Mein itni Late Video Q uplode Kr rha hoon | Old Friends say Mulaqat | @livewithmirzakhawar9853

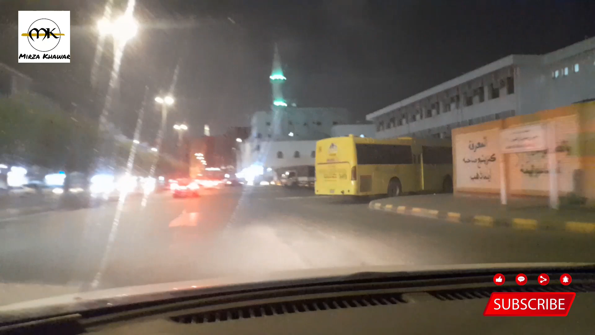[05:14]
ये इशारा आदल आ गया जी, और इशारा आदल के बिल्कुल करीब ही मेरी फिर रिहाइश आ जाती है।